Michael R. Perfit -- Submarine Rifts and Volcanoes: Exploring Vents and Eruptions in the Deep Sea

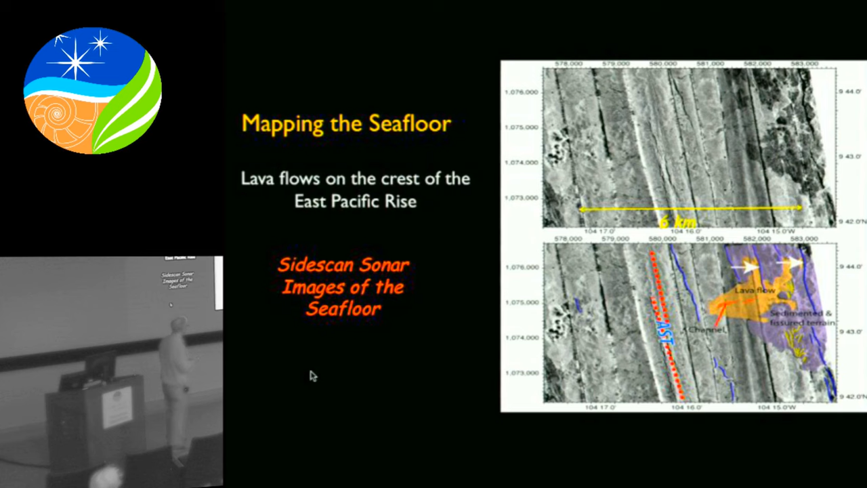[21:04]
It's hard to know if it started at the ridge or whether it was an older one and slowly spread out. But this is this type of thing that we use to be able to predict where to go on the seafloor. The distance across here, just to give you an idea, is like 6 kilometers across the whole thing. So on a dive, you could literally go from here all the way across if you really hightailed it. So let's see if I can get this. I think I need to come over here. This is just diagrammatic of how we think.
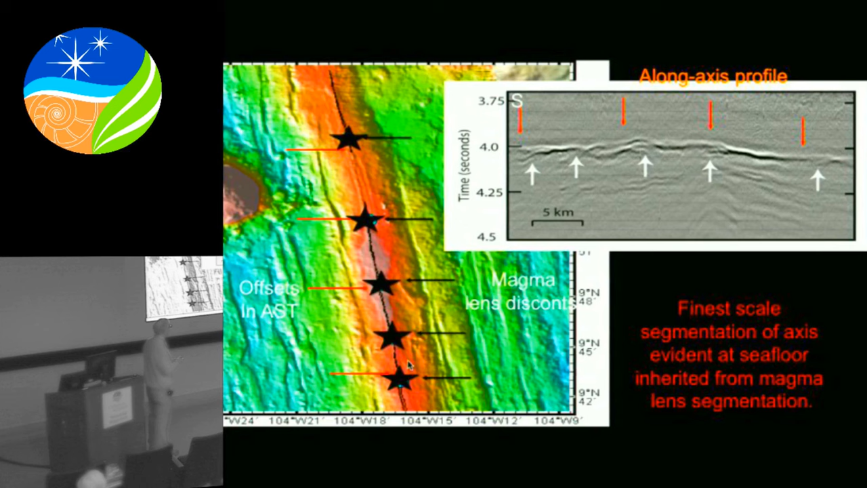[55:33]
It's literally these relatively small scale of 5 kilometer melt lenses that feed the lavas up above. And what we found from our studies was not only are they broken up into these segments, but actually each one of these areas had a slightly different chemistry.
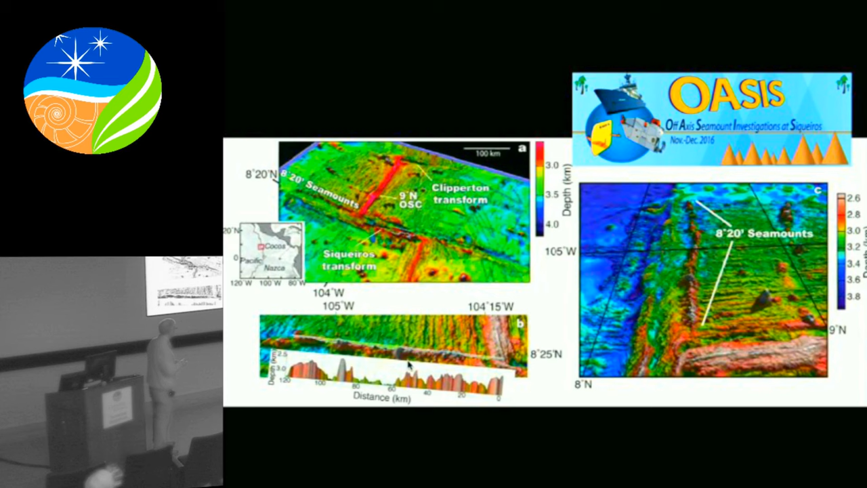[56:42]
what happens off axis? So we've been studying this chain of seamounts, the 820 seamount chain. And you see how different they are than these single seamount chains. This is one almost continuous line of constructive volcanism. And in detail, this was our multi-beam map. You can see how complicated they are. They don't look like volcanoes.
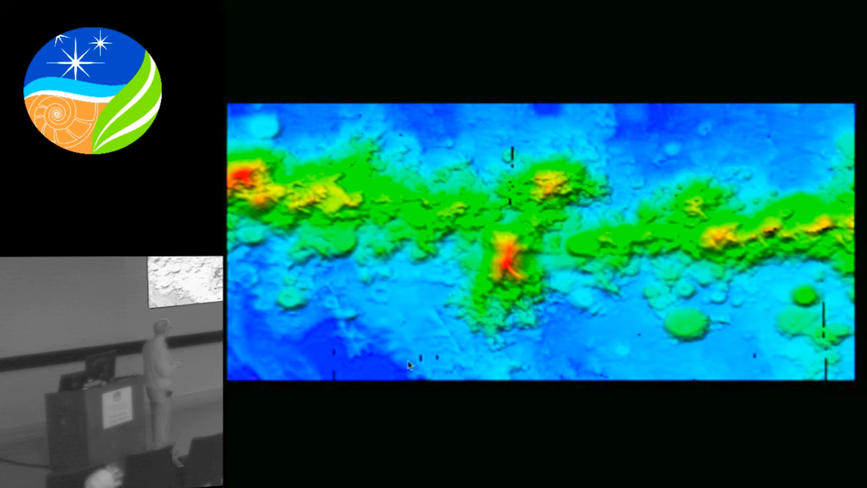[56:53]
There's a few things that look like little pancake-like volcanoes. But otherwise, this is one big mass of volcanism that we have yet to understand. And we had a number of alven dives.
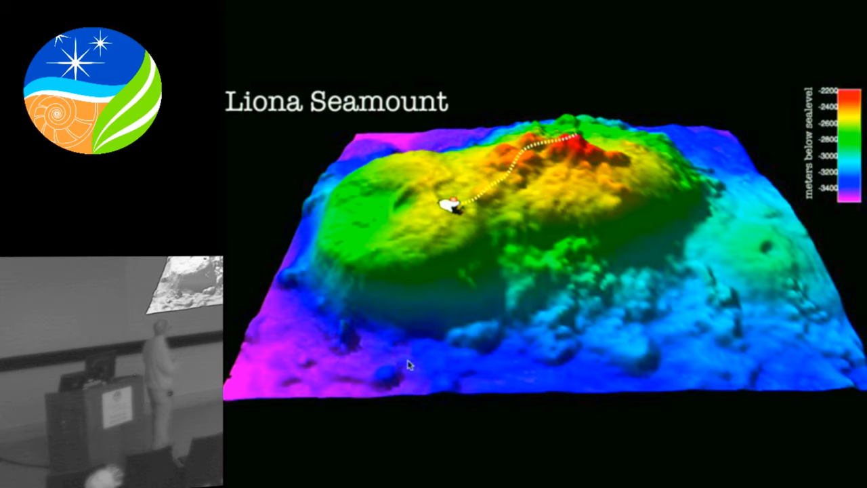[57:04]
That would be sort of a typical alven dive on the bottom for one of, this is in Leona seamount. And I just end up with this.